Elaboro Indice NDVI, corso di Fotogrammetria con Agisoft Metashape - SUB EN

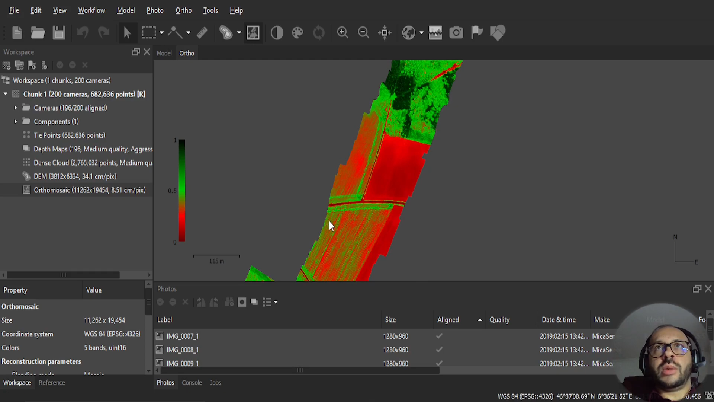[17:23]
in assoluto dove obiettivamente occorre che ci sia un intervento sostanziale da parte degli esperti del territorio per completare questa procedura dobbiamo esportare dunque i risultati quindi vado dal menu file faccio clic su export e vado su export orto mosaic
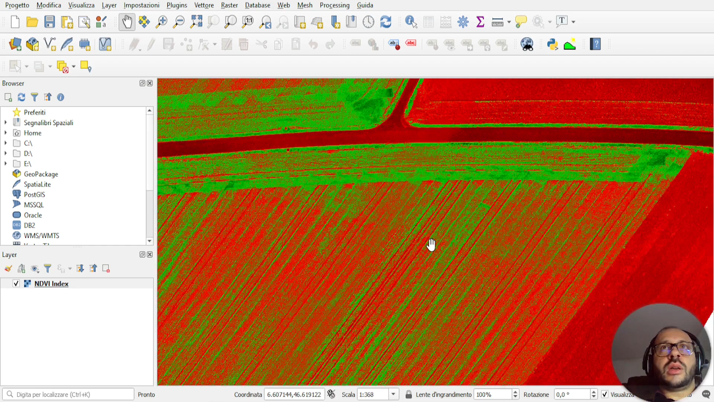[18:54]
esattamente il lavoro esportato possiamo anche creare come ho fatto notare in diversi altri tutorial anche delle sezioni dinamiche utilizzando
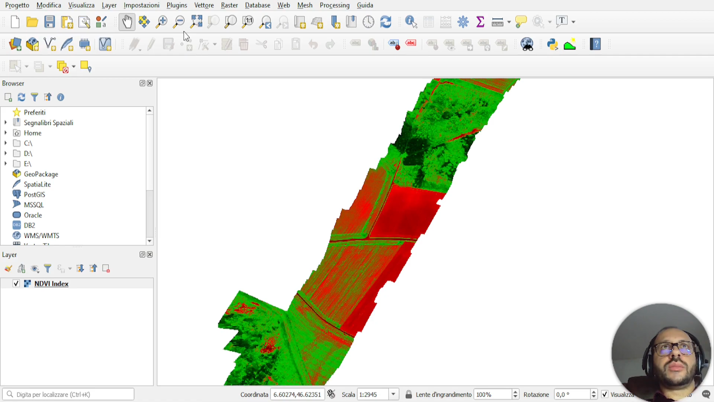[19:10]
questo plugin si chiama Terrain Profile devo fare ad layer e poi posso tracciare
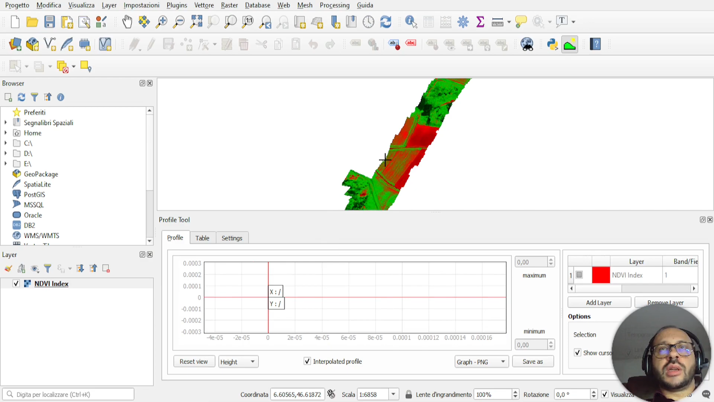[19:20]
e vedere appunto com'è l'andamento di questa vegetazione quindi ragazzi è tutto per questo video vi ringrazio dell'attenzione spero che
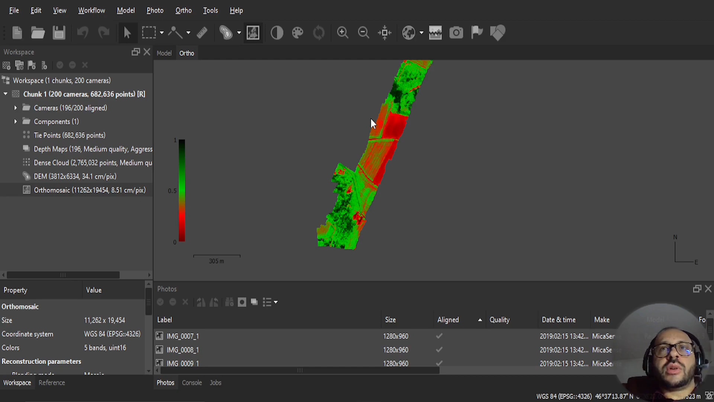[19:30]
vi sia piaciuto e mi raccomando contattate il vostro agronomo di fiducia per risolvere i
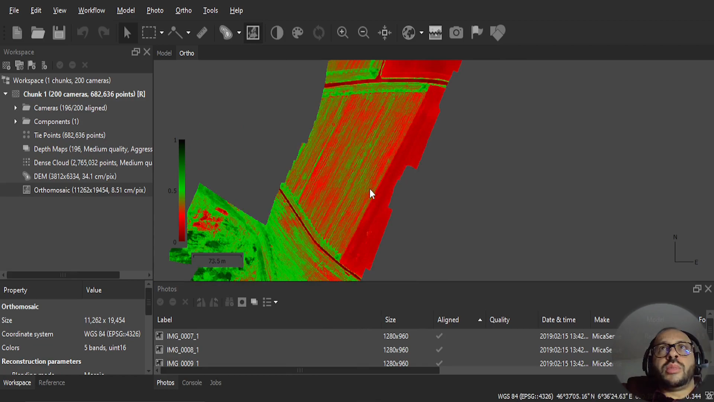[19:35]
problemi gravi che ci sono in questa zona rossa mentre in queste